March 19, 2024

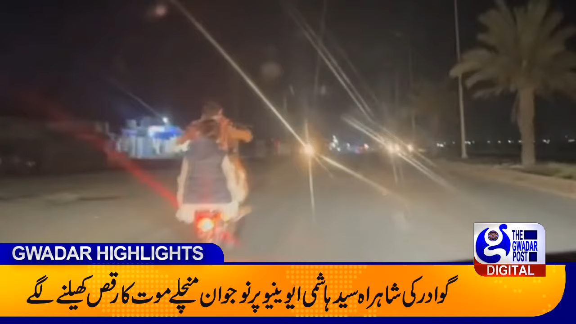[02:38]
گوادر کی مصروف کرنی شہرہ سید آشمی ایوینیو پر نوجوان منچلے موت کا رکس کھیلنے
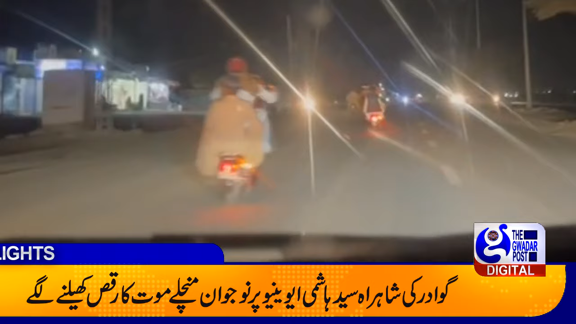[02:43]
لگے نوجوان منچلے اپنی اور دوسروں کی زندگیوں کی پروہ کیے بغیر ون ویلنگ کرنے میں مصروف رہے روڈ پر سفر کرنے والوں نے ایس ایس پی گوادر سے اس موت کی کھیل کو رکھنے کے لیے کردار ادا کرنے کی اپیل کر دی